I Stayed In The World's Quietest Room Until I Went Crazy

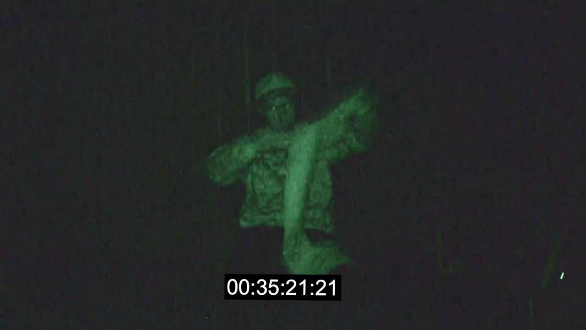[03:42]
I was starting to become annoyed by these tiny lights in the room, so I just decided to use some ripped cloth to cover them, just being a bit of a weirdo, to be honest.
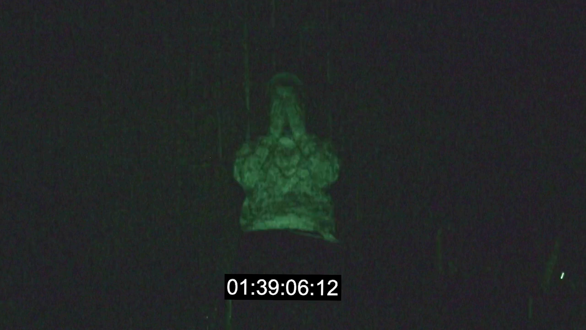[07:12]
I decided it was time to start drawing some of the hallucinations I was having in the room. But there was one problem. I was in complete darkness.
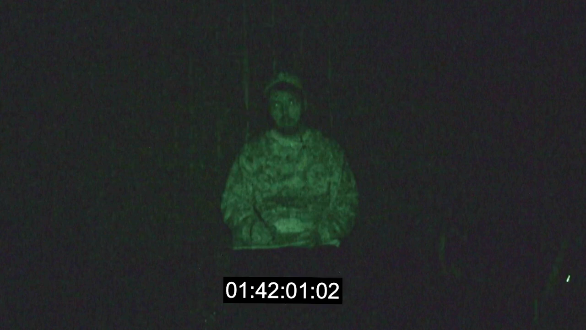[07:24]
I wasn't even looking at the paper half the time, and you'll see at the end, but the drawings actually turned out surprisingly good.
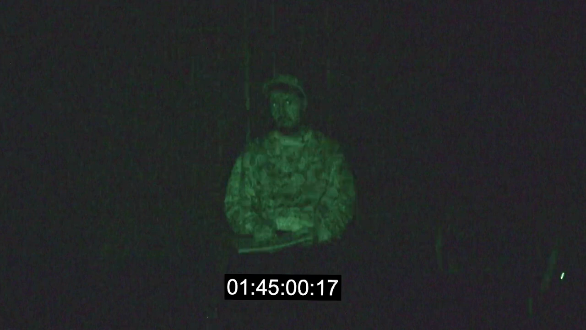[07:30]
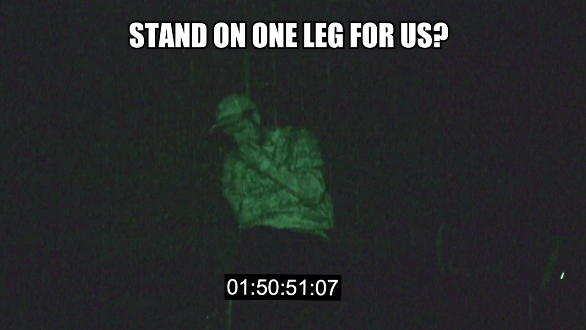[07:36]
Stand on one leg for us. Wow, that wasn't fucking fun. I'm not gonna look at my drawing yet. That was the worst 15 minutes.
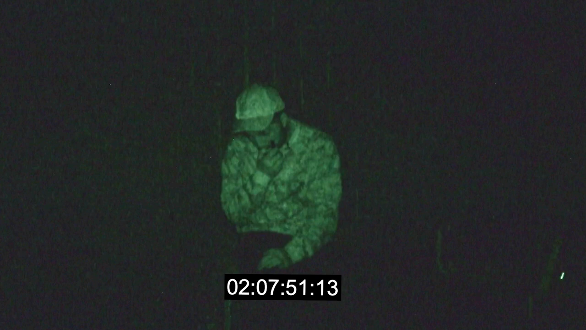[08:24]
Sorry, I turned off my walkie-talkie because of the fucking noise. And now I've got 5 seconds left. Kill me. More hallucinations equals more drawings. But it was literally the only entertainment I had.
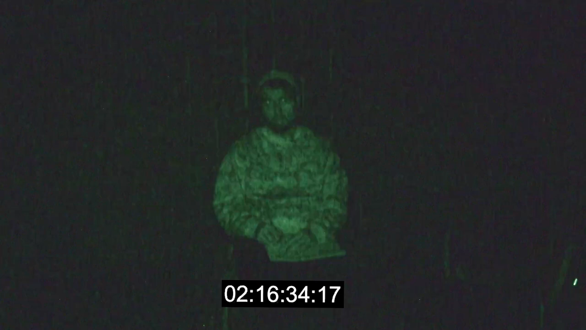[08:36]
2 hours and 20 minutes in a completely dark and silent room.